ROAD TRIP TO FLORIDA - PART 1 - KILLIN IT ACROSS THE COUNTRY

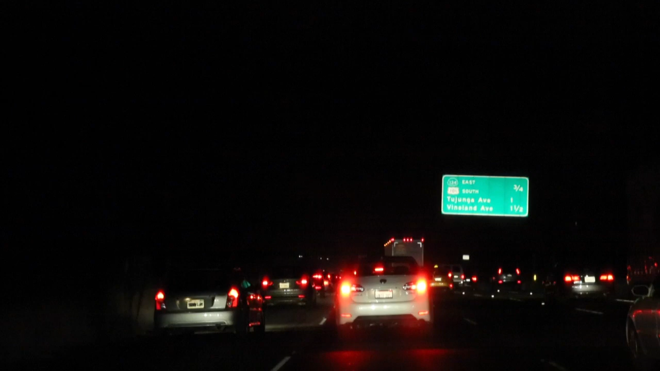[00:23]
Barely moving, 2 miles an hour. We just got done eating all-you-can-eat sushi. That is our last meal in LA. We are Florida bound.